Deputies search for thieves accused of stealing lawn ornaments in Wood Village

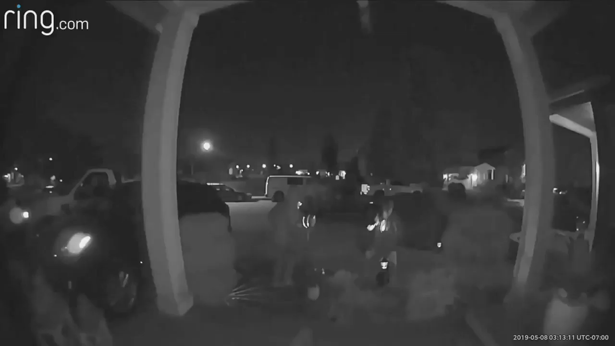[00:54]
But a couple of thieves took advantage of that, sneaking around at 3 a.m.